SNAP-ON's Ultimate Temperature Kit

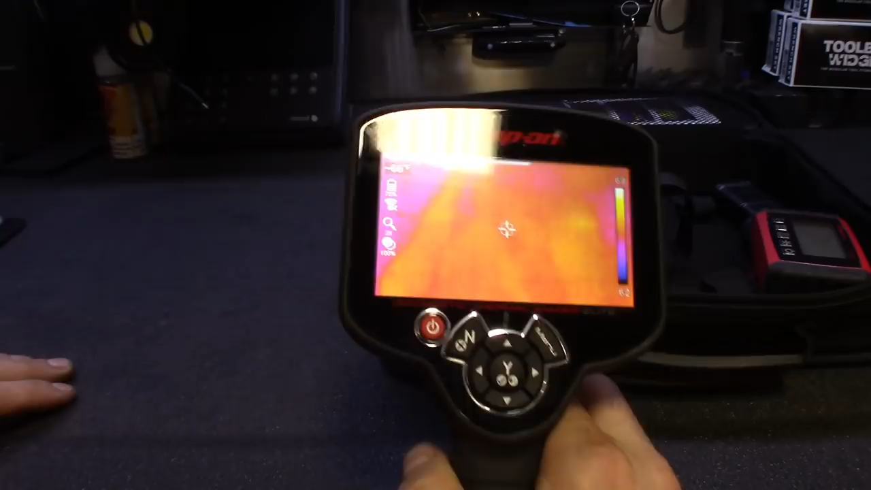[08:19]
and then just upgraded to this one, but some of the features this one has, obviously, it's Wi-Fi,
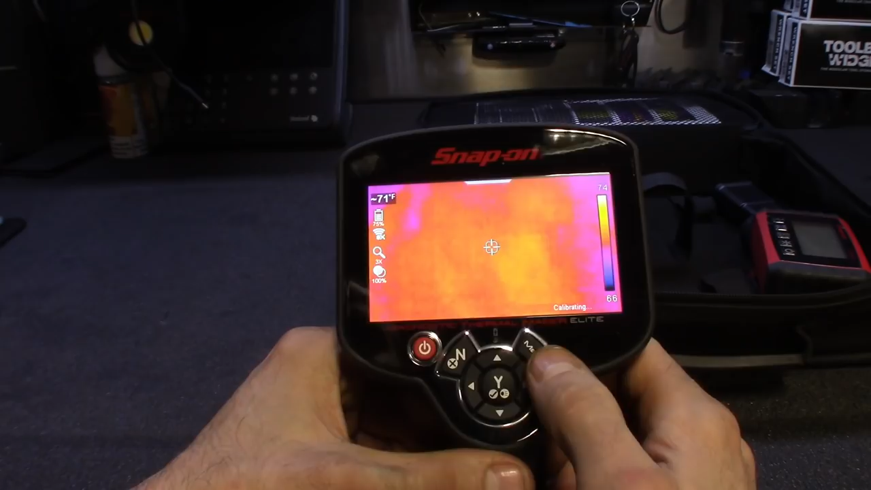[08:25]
you could snap pictures, show customers and all that, it saves it to the cloud,
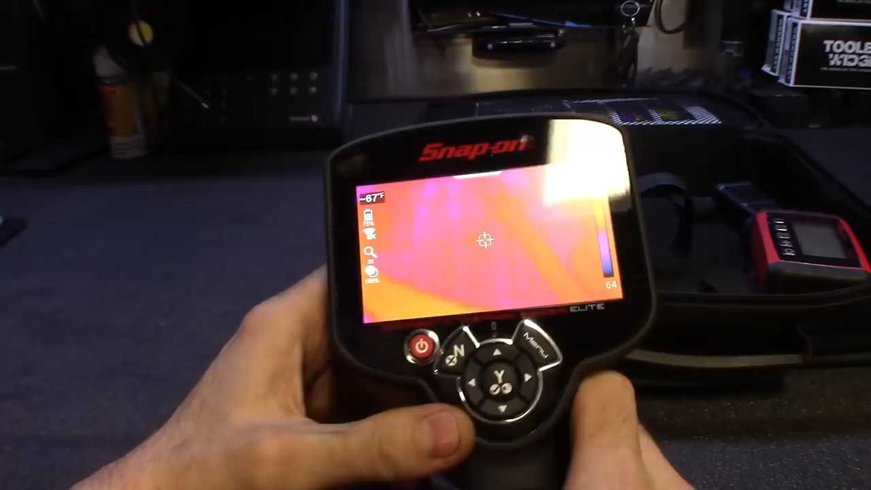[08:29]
On screen: spot 67°F
that's pretty much the only thing the Wi-Fi is used for, it's not like you could link your phone up to it or anything like that, but it has a ton of features, I like the overlay, I don't know if you guys have seen these or version ones,
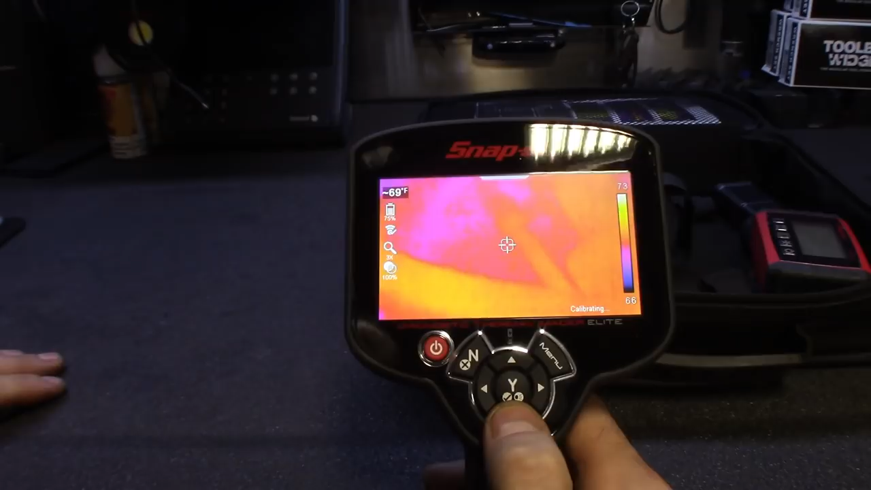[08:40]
you know, I'd be using this, and sometimes when I got it on,
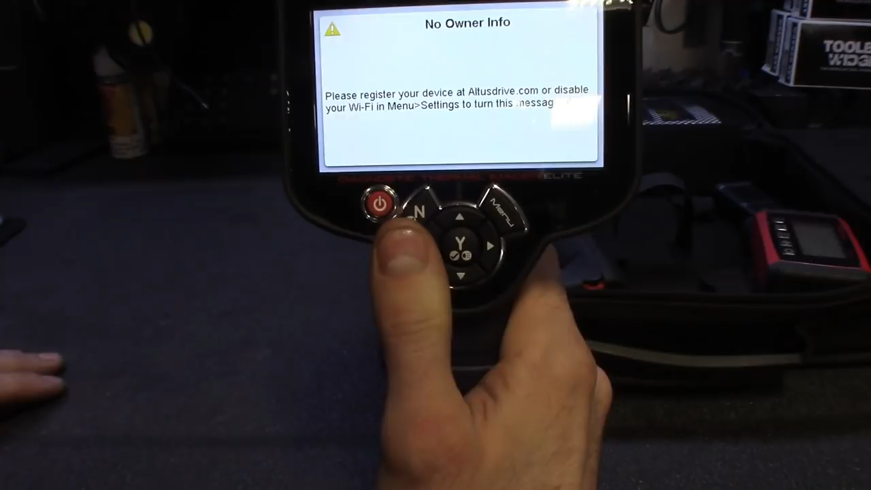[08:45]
I haven't registered yet,
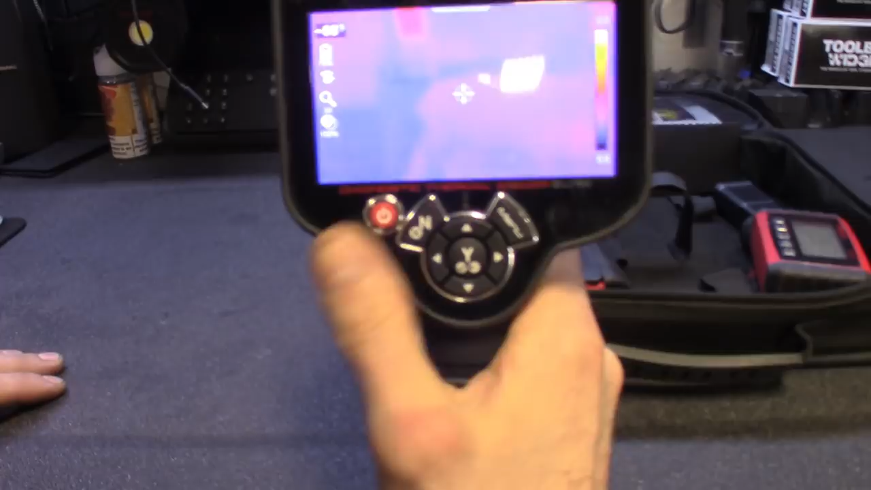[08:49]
sometimes when I got it on a pulley or something I'm looking at, you know, it's kind of hard to see exactly what you've got it on,
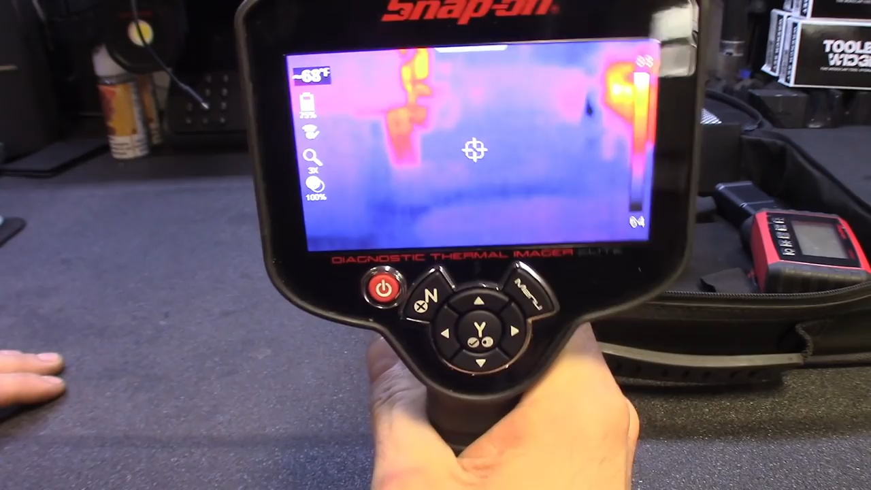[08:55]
so you'd have to like move it and it would calibrate and all that stuff, well,
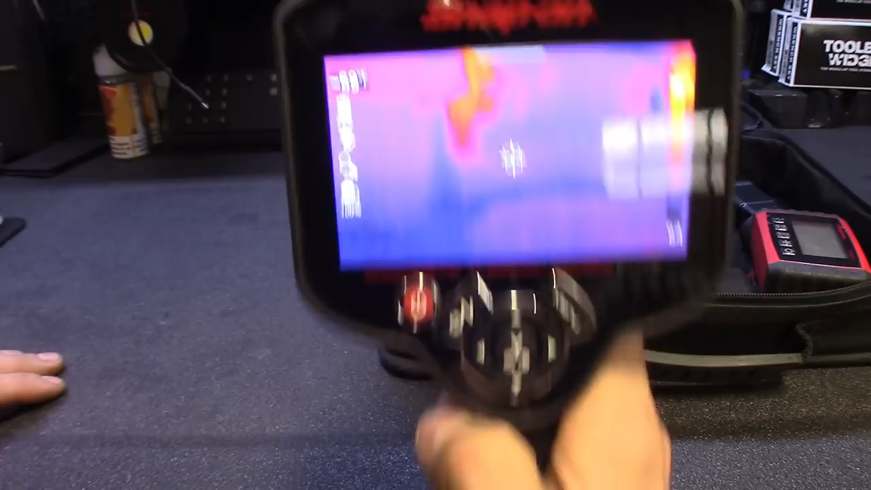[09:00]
it's got a feature on here now where it'll do a picture overlay for you,
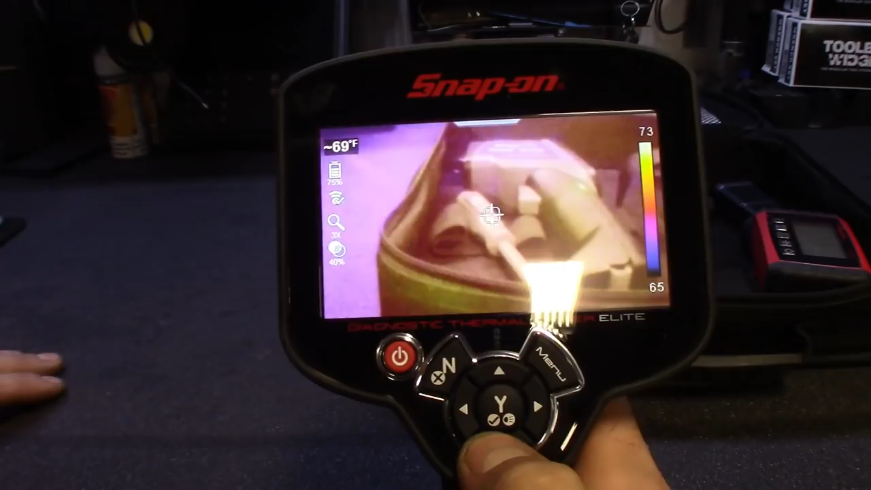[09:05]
On screen: spot 69°F
and you could kind of see exactly what you're looking at, you know, it'll give you like 30%,
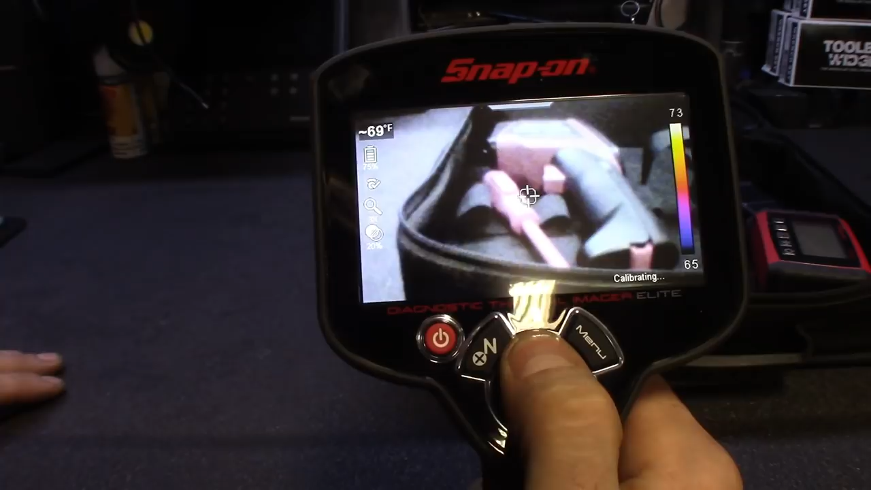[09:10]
On screen: spot 69°F
then 60% thermal imaging, and then, you know, all the way up to 100%,
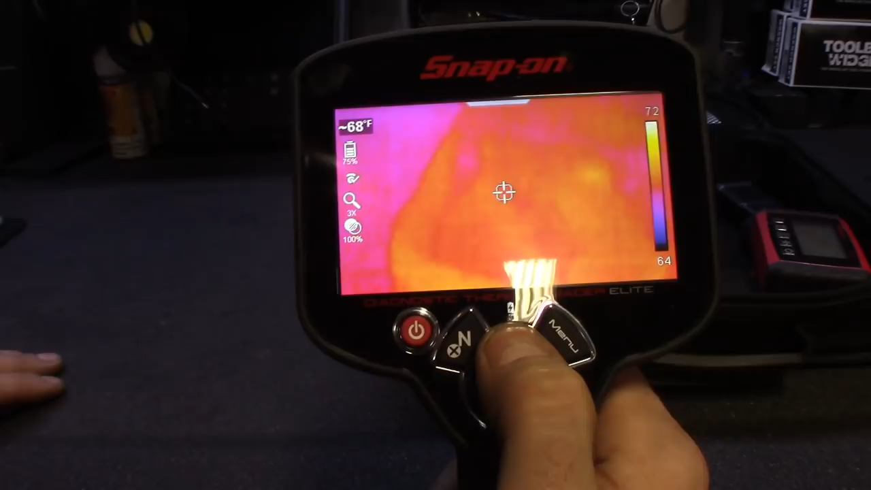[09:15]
On screen: spot 68°F
so it'll kind of give you that, you know, if you lose the image, you can kind of just click down, and then it just gives you,
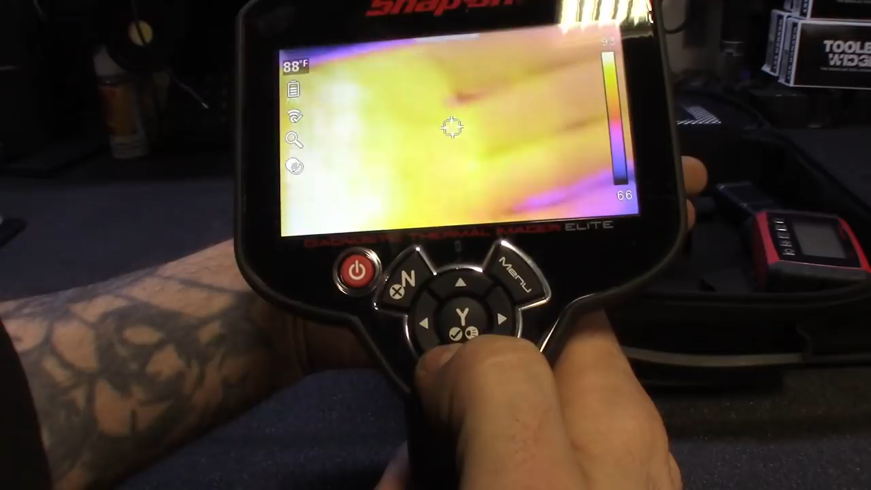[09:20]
On screen: spot 88°F
you know, it'll give you the overlay of it, just a normal picture,
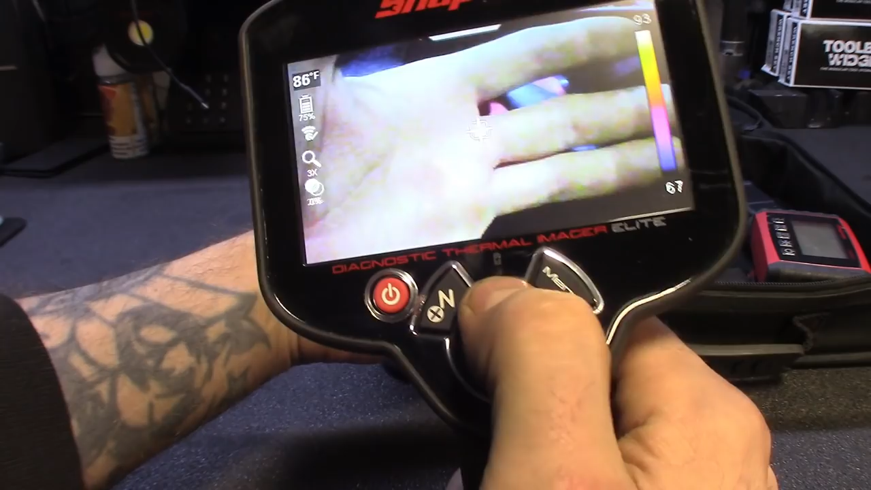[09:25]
On screen: spot 86°F
and then the heat signature picture on there, it's got two cameras on there,